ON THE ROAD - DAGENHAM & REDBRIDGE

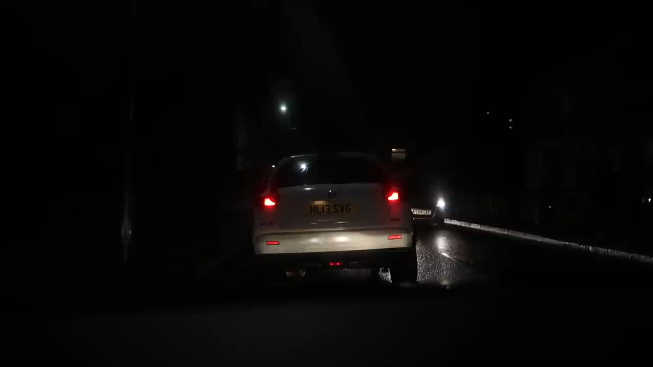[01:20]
So whilst we wait for Beyonce to give us the green light, here's where we were previously. Where's he going? Fizz! Oh my God.
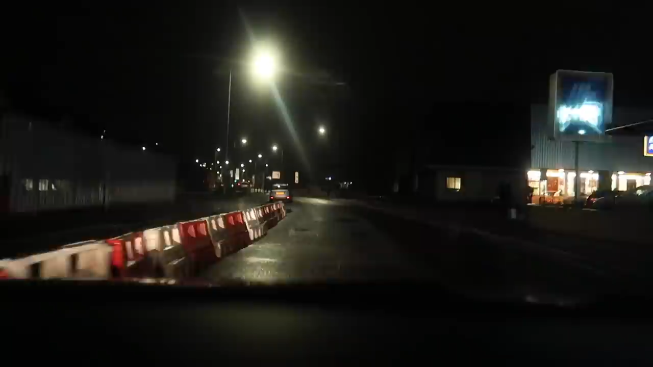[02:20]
First of all, we go past Aldi, and it's the only place worth doing your weekly shop. Oh, hang on, need some cash. Gonna pull into this Esso. There's a stigma around buying flowers from a petrol station, but you know what? Checking these out, they weren't too bad, to be fair. Didn't buy them, though. Anyway, cash got back on track, and now we're heading on to the bloody A13. And now we're leaving the bloody A13. Look at that, signs for Dagenham. Question, is bloody classed as swearing? Because I feel like it's not. Dad, on the other hand, he says, don't say bloody. Don't say it. But I just can't work out if it's... No, I don't know. Vote in the poll above. Anyway, as you saw from the previous clip, we left the A13 into Dagenham. We're now in Dagenham, and we're parking up in Dagenham. Somebody say Dagenham? We're now walking in Dagenham. At Victoria Road in Dagenham.